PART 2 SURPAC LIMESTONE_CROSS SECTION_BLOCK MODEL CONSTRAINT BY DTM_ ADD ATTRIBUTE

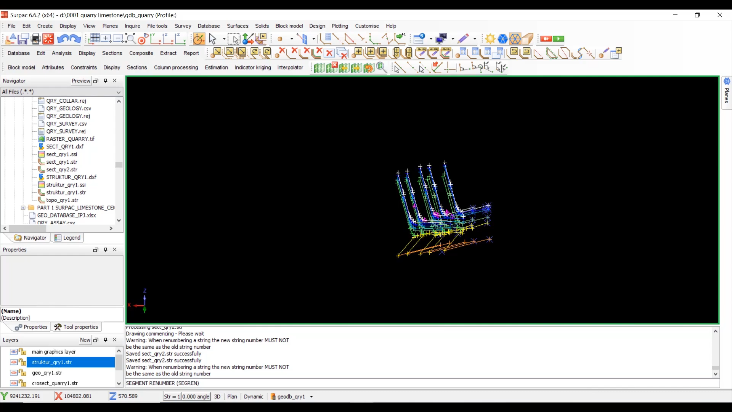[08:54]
setelah semua di renumber dengan urutan yang sama, ini kita save.
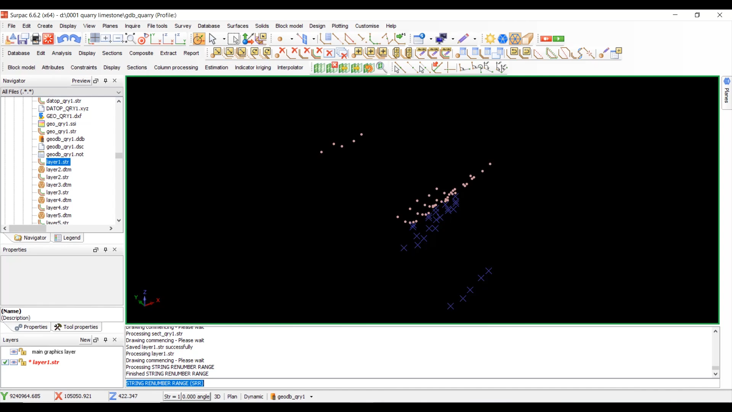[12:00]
Nah, dia jadi point sudah. Kita run view, save.
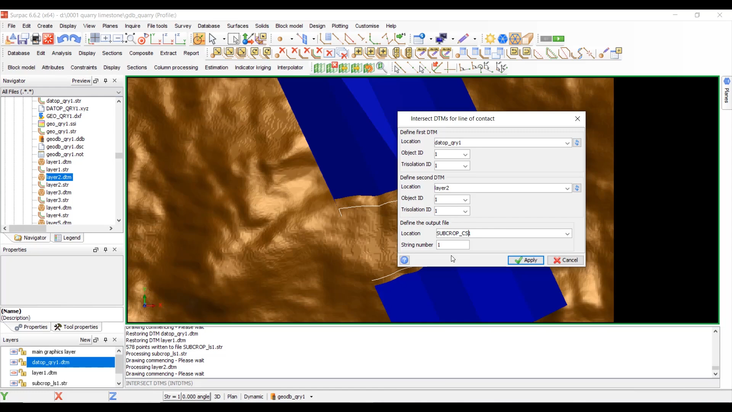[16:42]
supaya seragam beri aja sub crop claystone 1. Supaya lebih singkat kasih CS saja. Claystone CS stringnya 2. Apply.
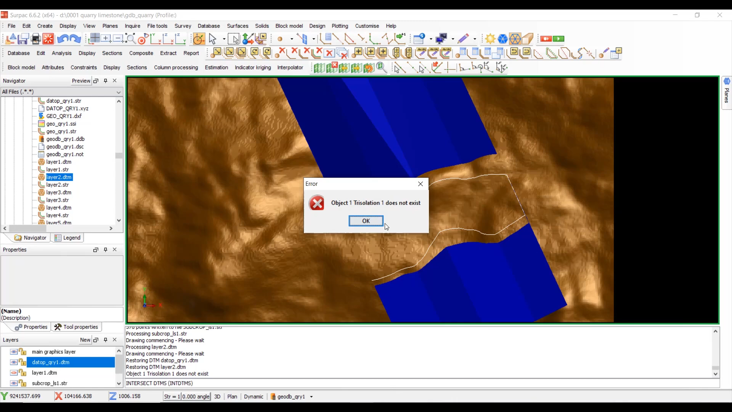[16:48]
Resolution-nya does not exist. Oke, kita cek resolution-nya triangle properties, kita lihat di sini. Ternyata dia triangle layer 2. Nah, ini berarti dikoreksi. Ini layer 2 adalah objek ID-nya 2. Resolution-nya 2. Oke. Nah, baru dapat.
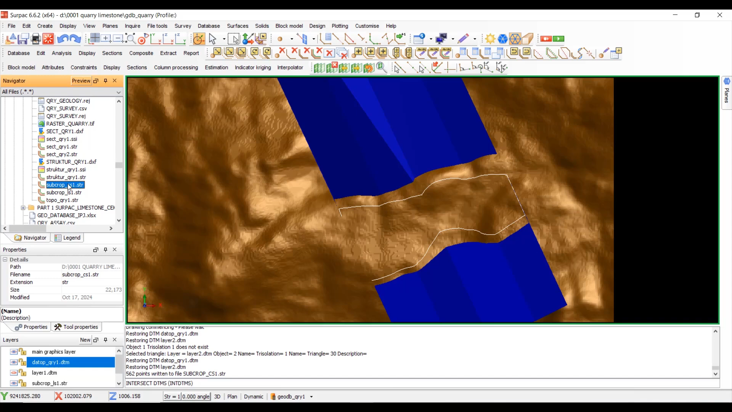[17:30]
CS1. Iya, kalau kita hide ya seperti itu. Berikut yang lain sama juga diperlakukan ya. Videonya saya hide, saya skip dulu. Sudah lengkap semua untuk subcropnya masing-masing lapisan. Ini yang warna putih, ini ada string 1, ini subcrop dari terumbu.
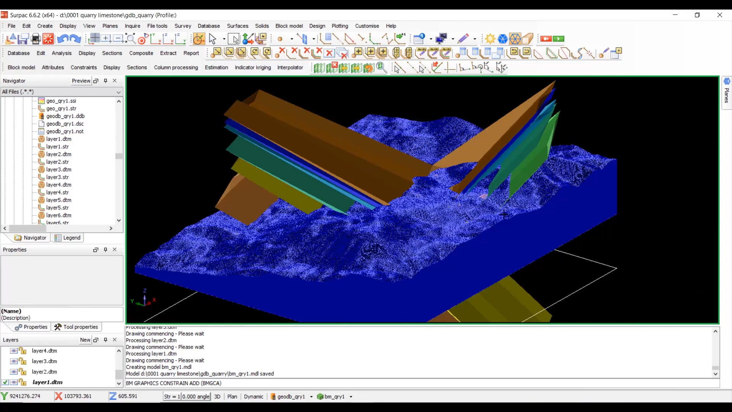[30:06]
Jadi persis seperti yang di cross section ada batu gamping terumbu itu posisi di atas.
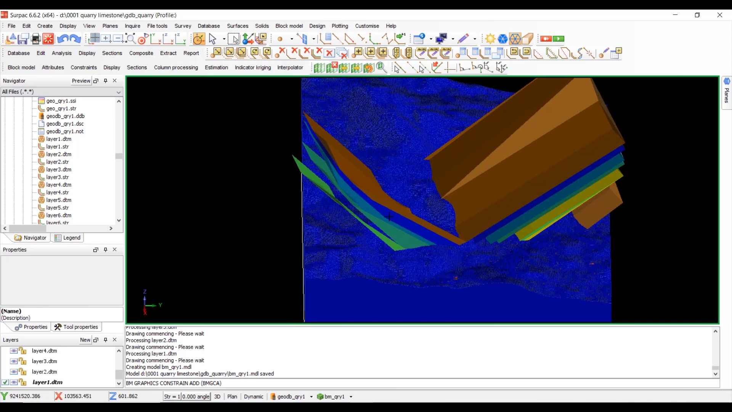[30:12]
Oke,
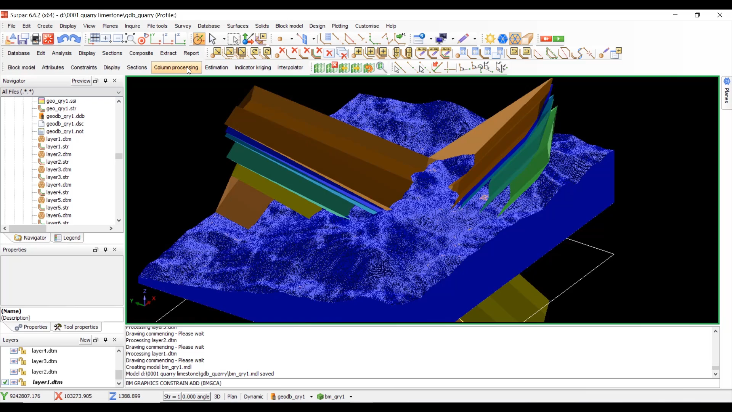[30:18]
kita zoom saja. Berikutnya adalah New Graphical